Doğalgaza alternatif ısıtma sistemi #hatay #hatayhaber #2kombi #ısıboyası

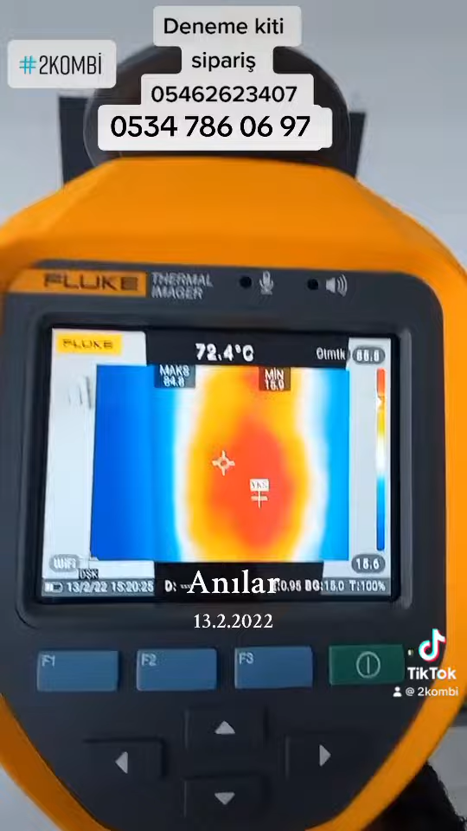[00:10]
On screen: spot 72.4°C
Gördüğünüz gibi arkadaşlar yüzey sıcaklığı 85 derece. Bu gördüğünüzde 220V ile uygulamalı. Amperini gösterir misiniz?
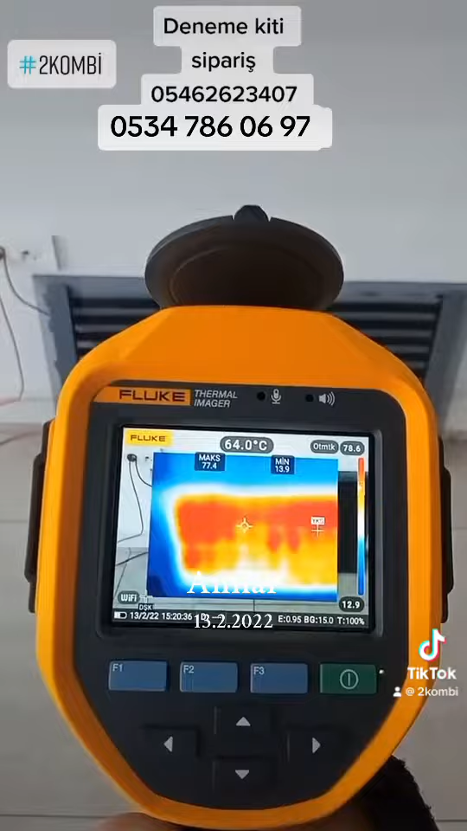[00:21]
On screen: spot 64.0°C
Amper metre verir misiniz? Bu da 220V uygulamamız arkadaşlar. Direkt 220V ile çalışır. 200 dereceliktir bu. Şu an yeni taktık. Şu an ısınmaya başladı.
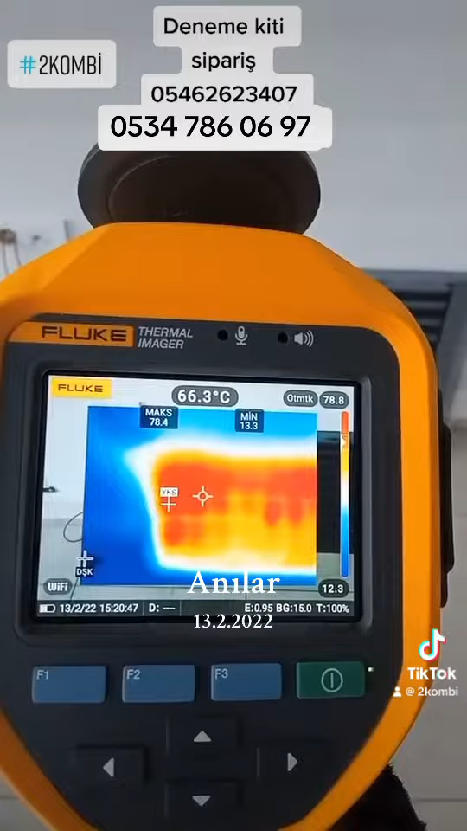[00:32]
On screen: spot 66.3°C
Isıyı görüyorsunuz. Şimdi birazdan amperini göstereceğiz. Amper metre getirir misiniz? Amperi bu arkadaşlar.
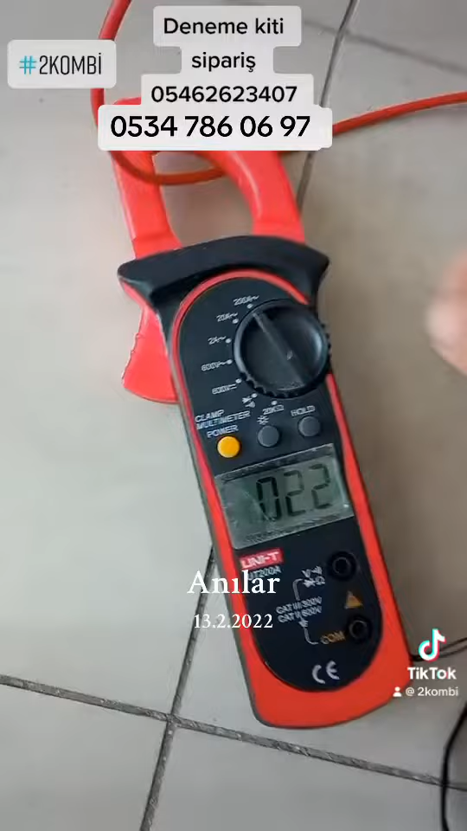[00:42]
Şu anki amperi 1.2A direkt 220V ile çalışır. Bu gördüğünüz 20m² alan ısıtır. Isı bu.
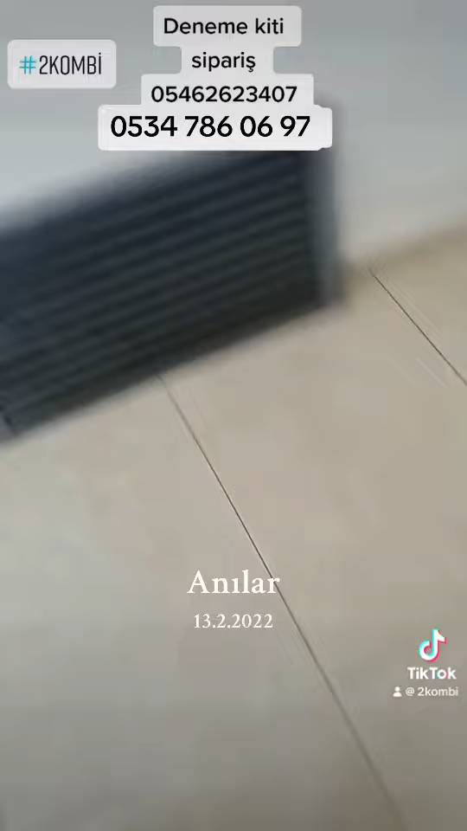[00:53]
Şöyle göstereyim ben size duvar uygulamalarımızı. Sıcaklığı görüyorsunuzdur arkadaşlar şu an.
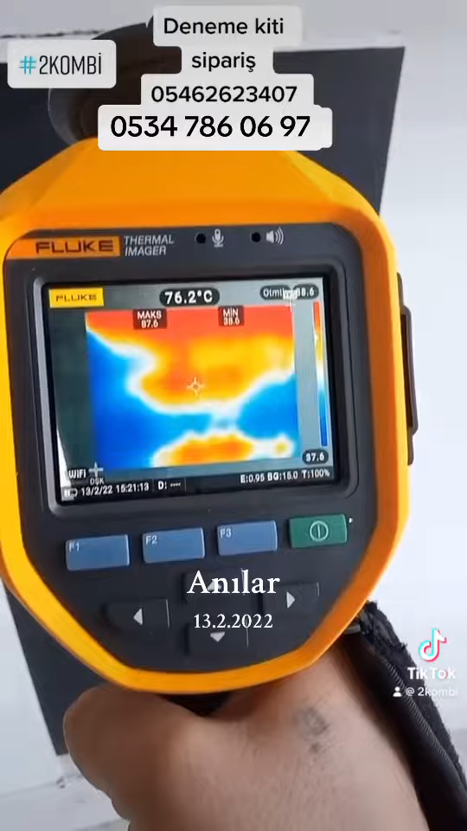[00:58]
On screen: spot 76.2°C
85 derece. İsterseniz yatayı da var bunun.